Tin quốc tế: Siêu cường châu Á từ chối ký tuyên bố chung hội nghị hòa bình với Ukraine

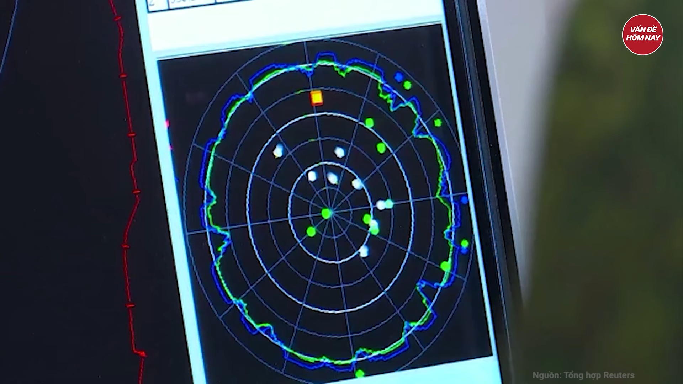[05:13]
Hệ thống radar và đài điều khiển hóa lực hiện đại cho phép một khẩu đội S-500 cùng lúc đánh chặn được tới 10 mục tiêu tên lửa đạn đạo siêu thanh bay với tốc độ 7 km một giây, tương đương 25.000 km một giờ, điều mà chưa có hệ thống nào trên thế giới có thể làm được.